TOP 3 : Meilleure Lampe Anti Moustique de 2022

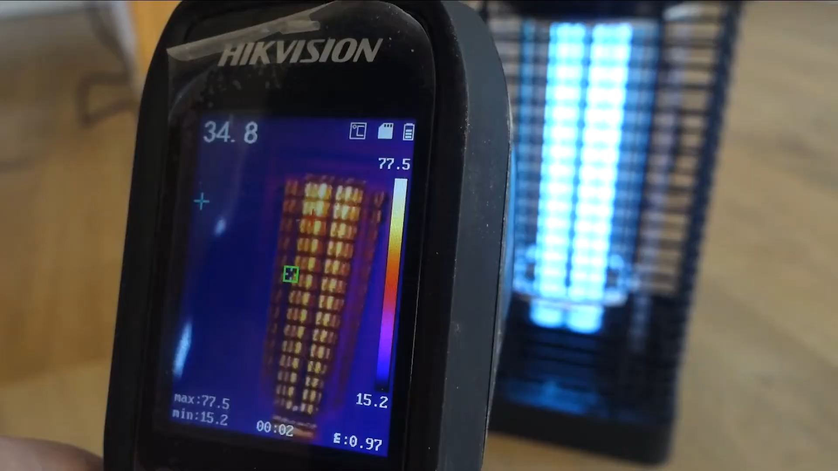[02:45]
Et pour conclure voici la lampe anti-moustique de Insect Away.